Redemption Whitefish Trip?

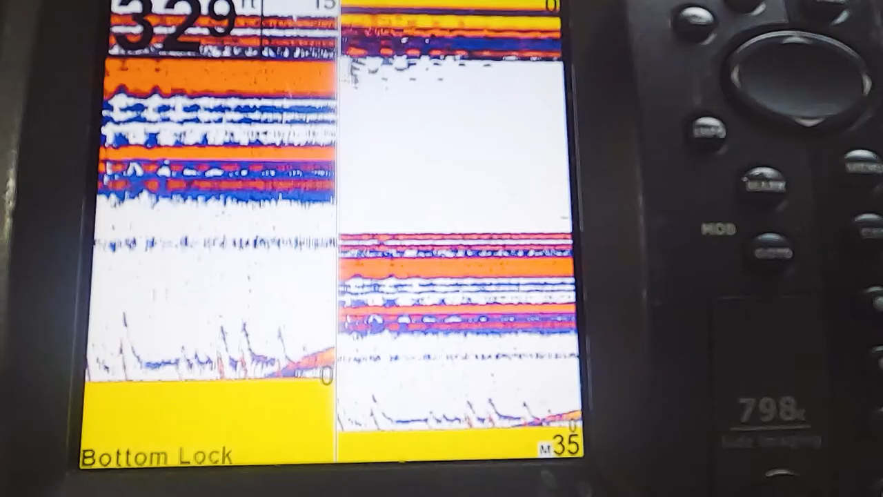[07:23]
See, there's just now there's just fish everywhere. I just got up. I just need them to hit. Come on. There we go.
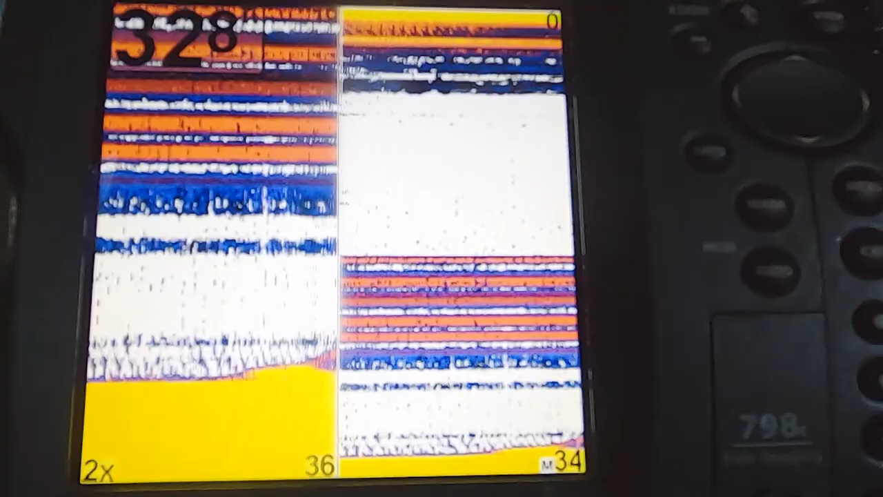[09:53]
And I got one coming up now. Let's see if we can get this. Come on, bite it. There we go.